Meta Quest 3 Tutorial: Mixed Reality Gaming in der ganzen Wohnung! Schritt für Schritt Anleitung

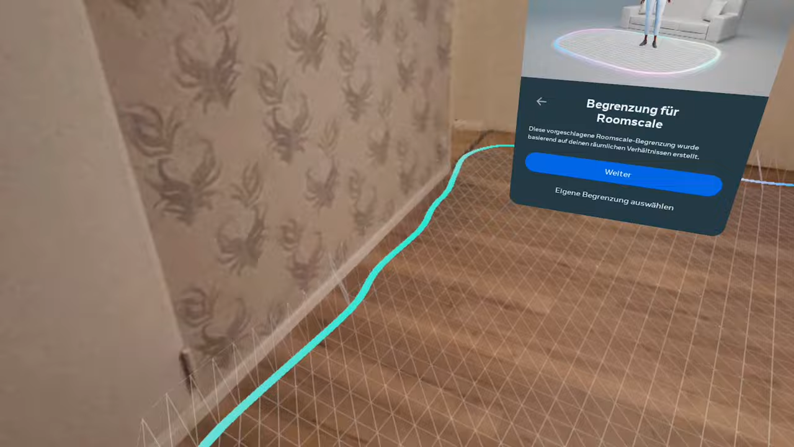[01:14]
Jetzt scannt er hier den Boden und jetzt können wir einfach nach später sagen,
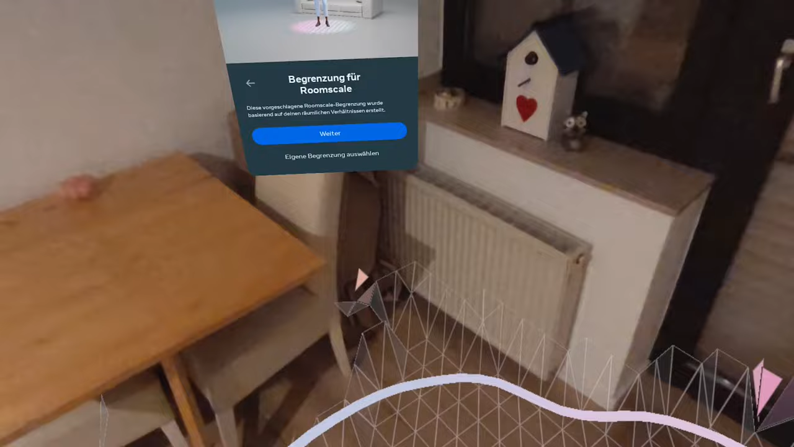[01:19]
entweder er macht automatisch diese Markierung,
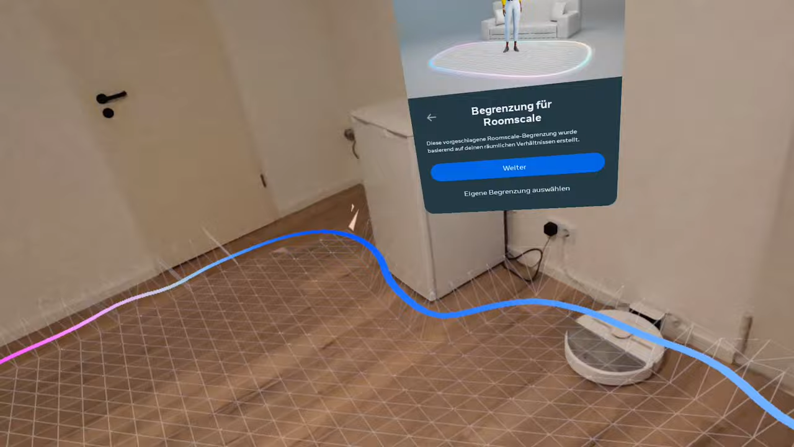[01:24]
wo wir spielen können, oder aber eigene Begrenzung.
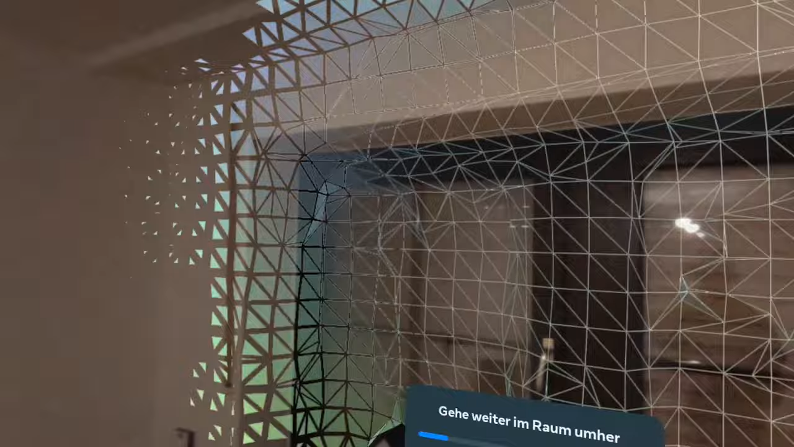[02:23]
Und da, wo die Kacheln sind, wurde gescannt.
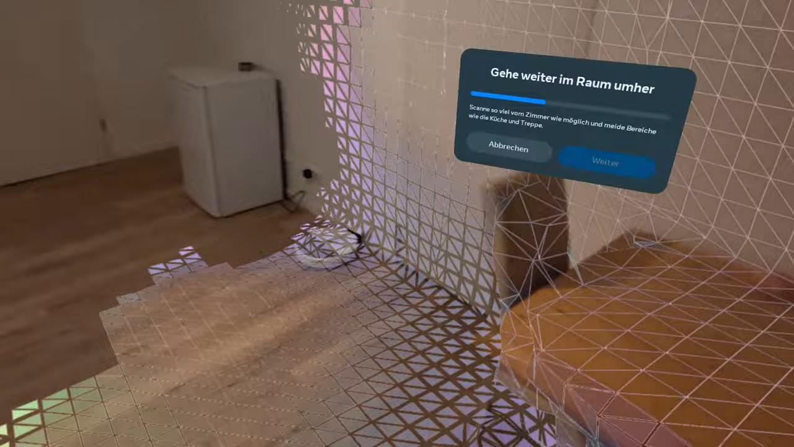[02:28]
Und ihr könnt wirklich alles scannen, was ihr in der Wohnung habt.
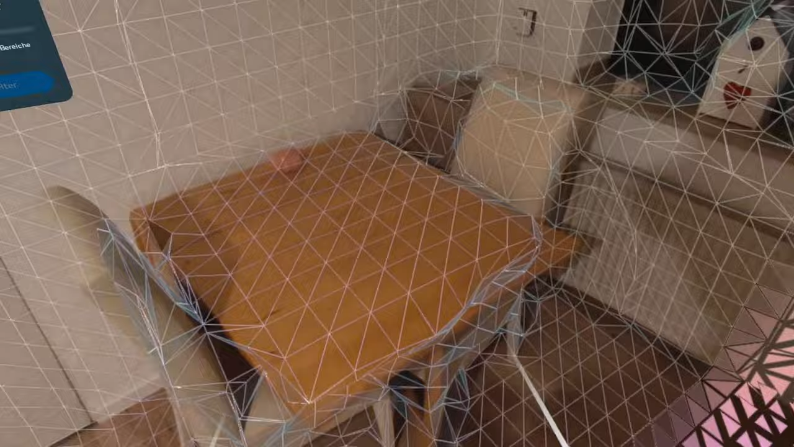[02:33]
Hier erkennt ihr auch jetzt den Tisch, die Oberfläche, wie ihr seht. Und wenn man Mixed Reality Aufnahmen dann macht oder halt Aufnahmen Spiele macht,
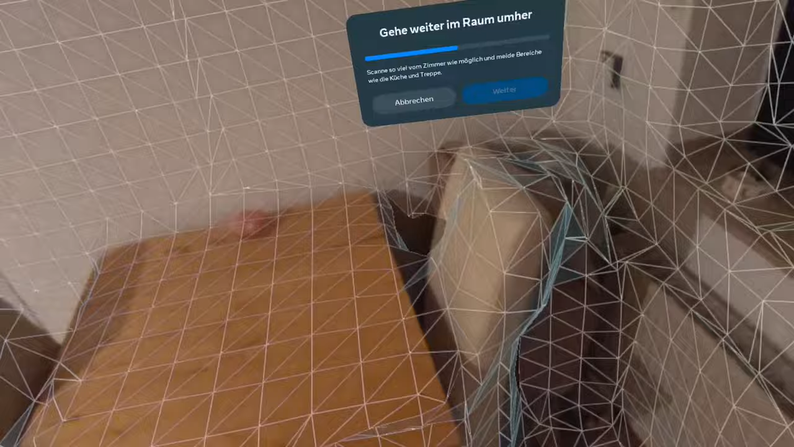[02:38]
dann kann man auf solchen Gegenständen dann auch was ablegen.
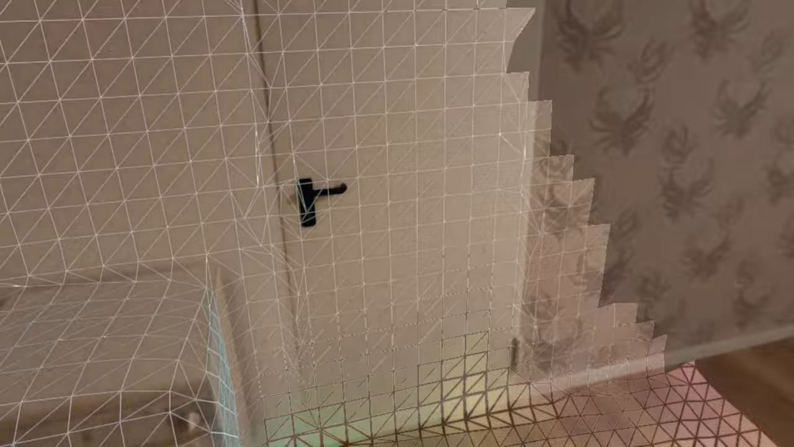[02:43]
Man muss natürlich dann nur nachher sagen, dass es ein Tisch ist und so weiter und so fort.
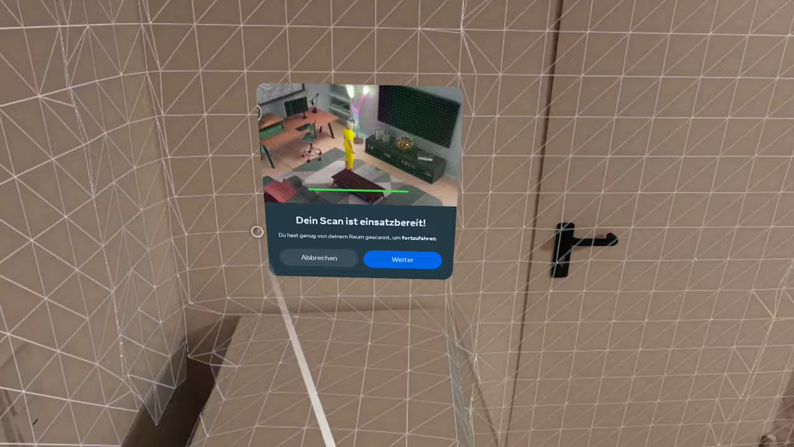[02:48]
Er meckert jetzt oder er sagt uns Bescheid, dein Scan ist einsatzbereit, wir sind aber noch nicht fertig.
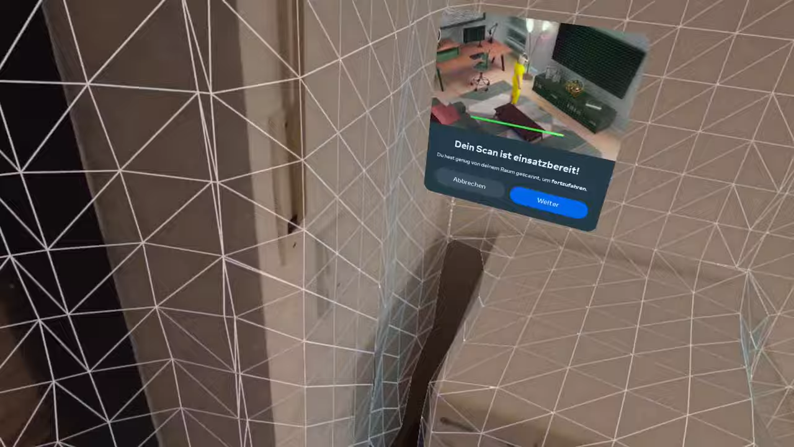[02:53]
So, ihr könnt eigentlich überall mal hingucken. Das Ganze dauert natürlich auch ein wenig.
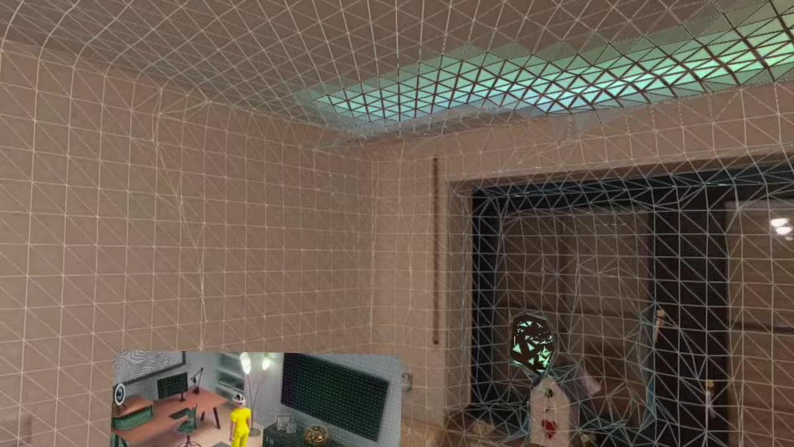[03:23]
Da guckt man so ein bisschen länger drauf und ja, dann hat er das auch schon drin.
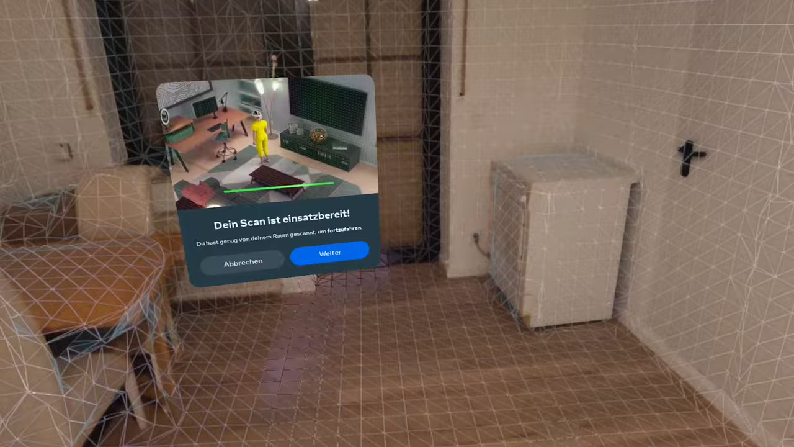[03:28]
Guckt, wie schön er auch diese Tiefe erkennt von der Tür da hinten.
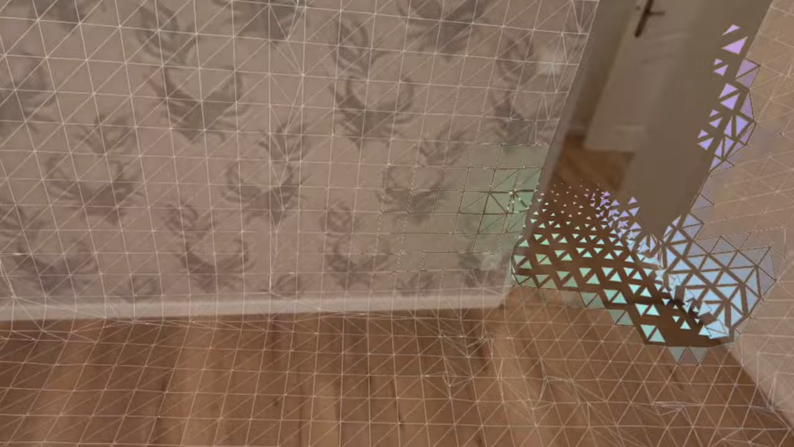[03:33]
So, jetzt sind wir hier an dem Zwischenraum.
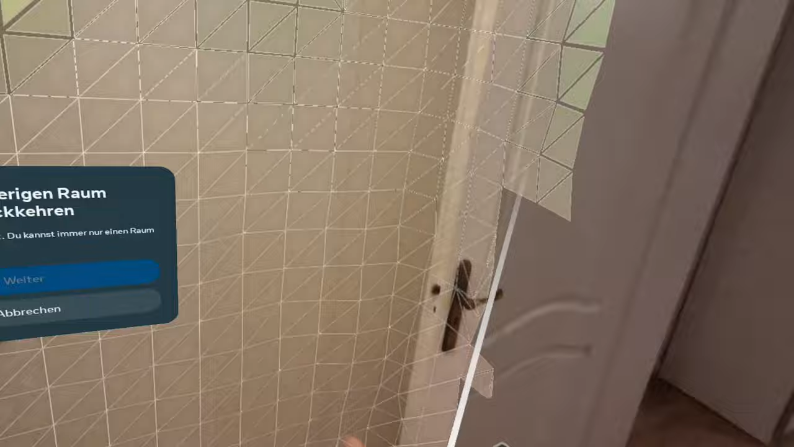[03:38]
Hier sind einfach nur ein paar Schuhschränke. Also da gucke ich jetzt auch mal ein bisschen hoch.
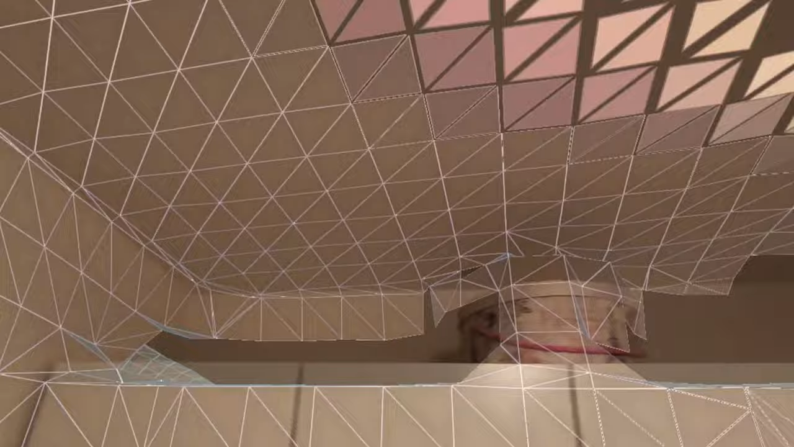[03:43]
Aber da nehmen wir auch nicht alles mit. So genau muss es jetzt nicht sein.
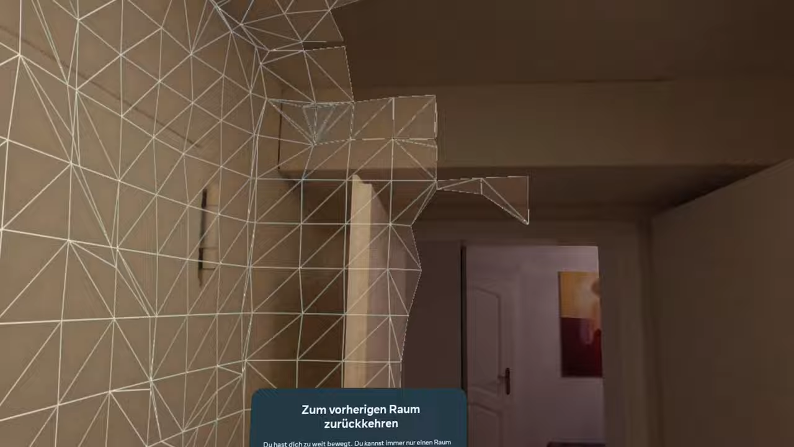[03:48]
Also, da könnte man jetzt hintergucken, aber das brauchen wir jetzt auch nicht ganz unbedingt.
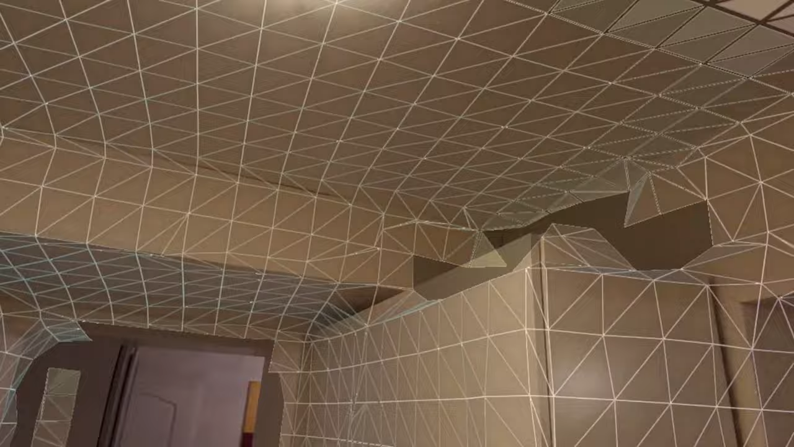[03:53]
Die Tür lasse ich dann eh auf, wenn ich hier Mixed Reality mache.
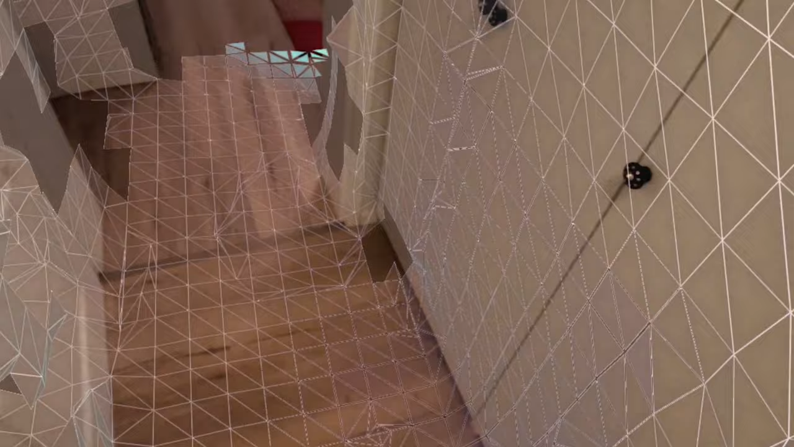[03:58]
Also, da ist noch was ungescannt, wie ich sehe. So.
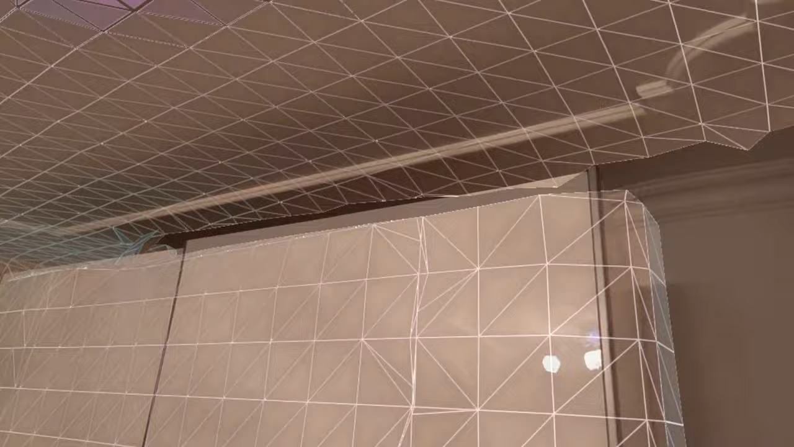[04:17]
Könnte natürlich jetzt auch noch höher gehen, genauer gucken, aber das lassen wir jetzt erstmal.
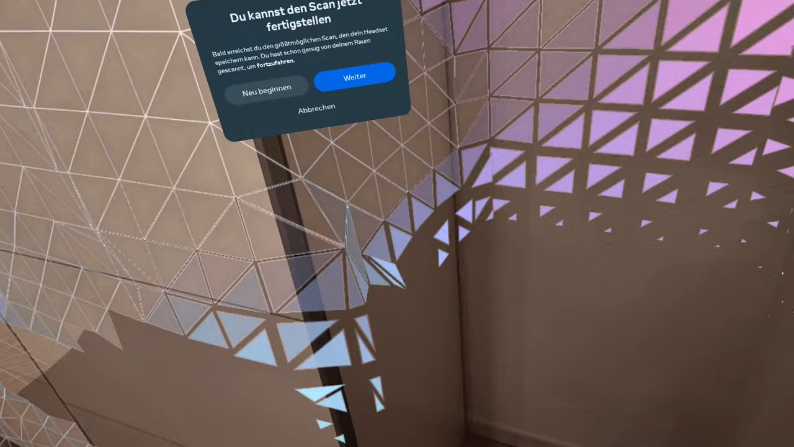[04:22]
Ich scanne jetzt einfach hier mal den ganzen Kram so ein bisschen,
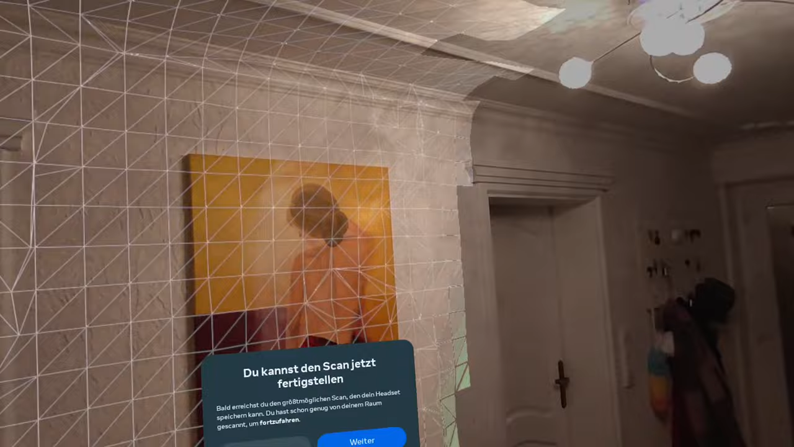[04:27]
damit wir nachher schön Mixed Reality Aufnahmen machen können.